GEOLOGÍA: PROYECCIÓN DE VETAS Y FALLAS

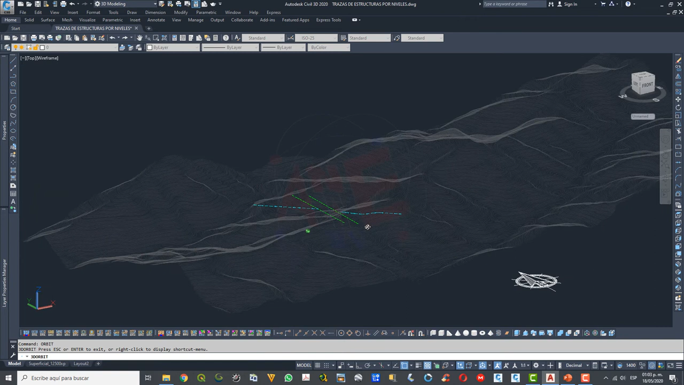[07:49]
algunos planos para que pueda visualizarse mucho mejor de cómo fue la proyección. De superficie hasta la cota 1,400, tanto de la estructura mineralizada como de la falla. Este es el primer segmento.